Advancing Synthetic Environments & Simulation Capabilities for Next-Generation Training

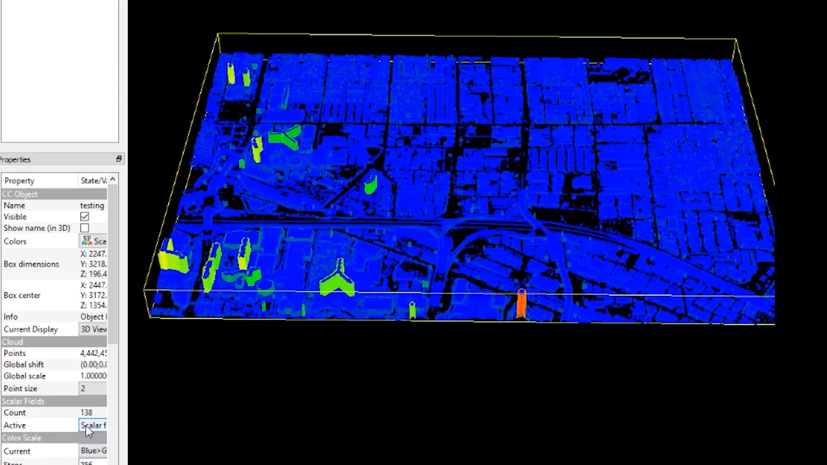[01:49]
One of these technologies, machine learning, is a type of artificial intelligence in which systems learn from data and identify patterns,